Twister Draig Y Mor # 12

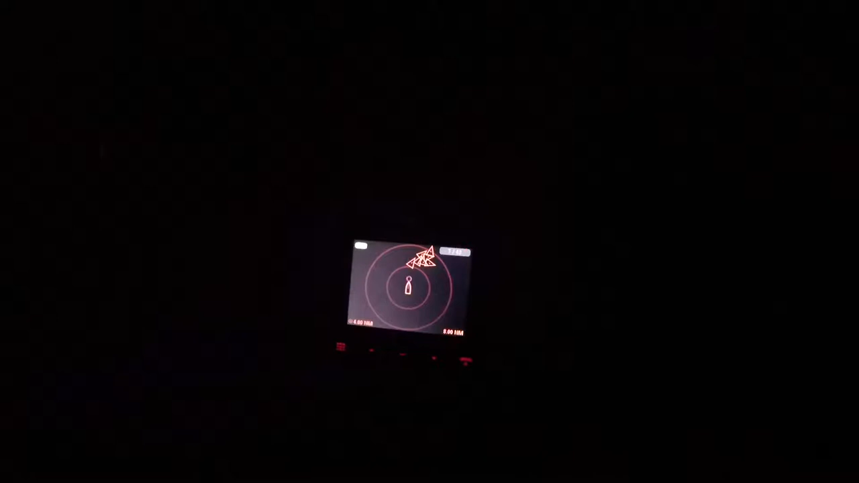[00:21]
Seems to be like a tanker sleepover and I think I'm gonna have to go inside them because there's lots of traffic outside them in the traffic lanes.